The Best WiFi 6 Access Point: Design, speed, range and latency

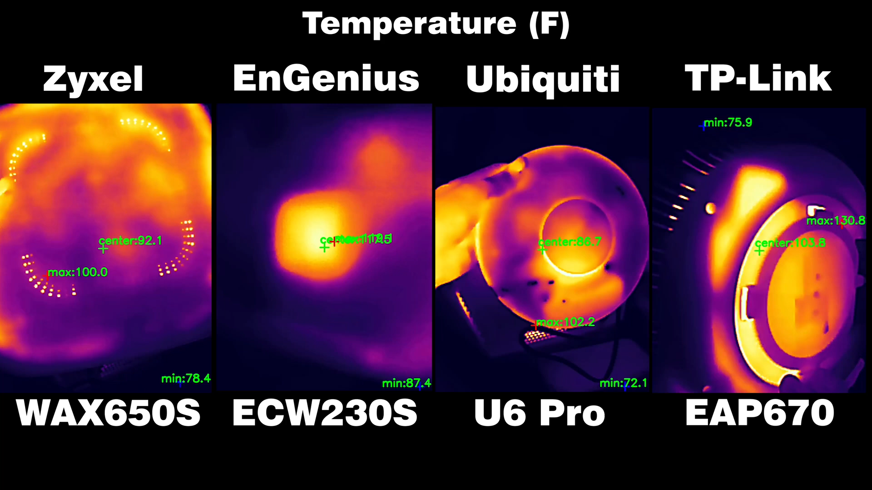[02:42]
And as expected, the two larger devices, the EAP 670 and the Oaxis 50S, perform better than the other two access points.
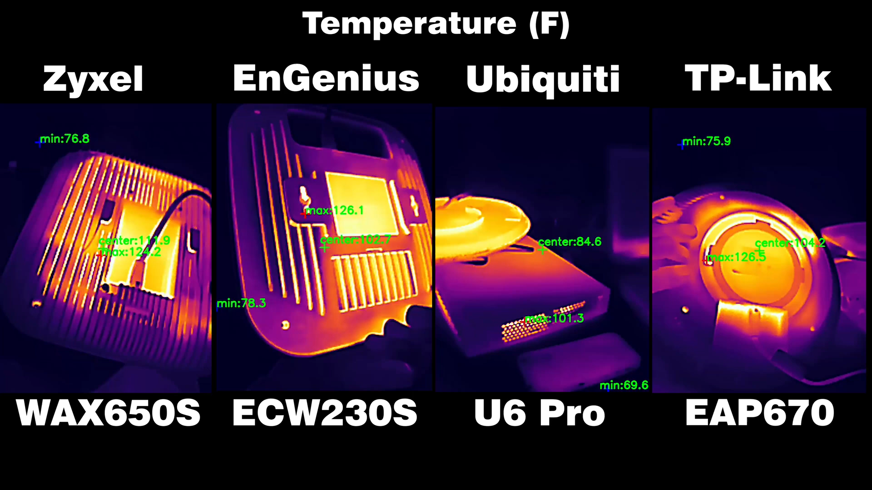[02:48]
The U6 Pro was a bit warmer than the aforementioned two devices,
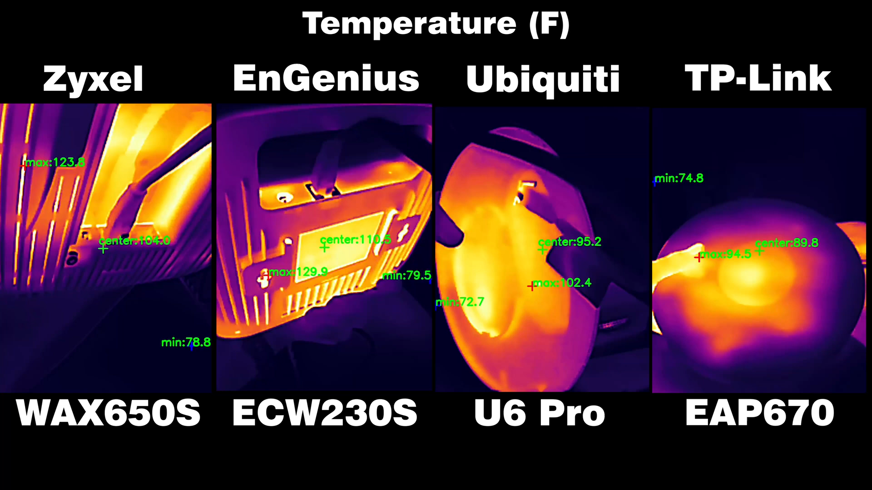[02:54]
while the Nginus ACW 230S managed to get harder the touch. So yes, the slim case does come at a cost.